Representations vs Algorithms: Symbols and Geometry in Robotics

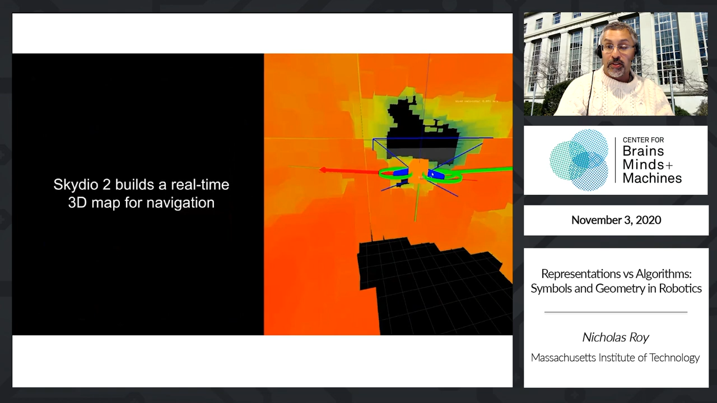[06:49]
to basically build a 3D map of the environment and navigate through that.
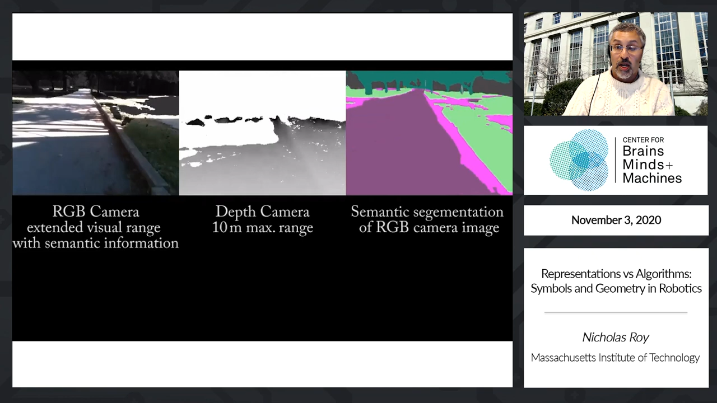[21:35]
We can identify the roads, which for a drone flying in unknown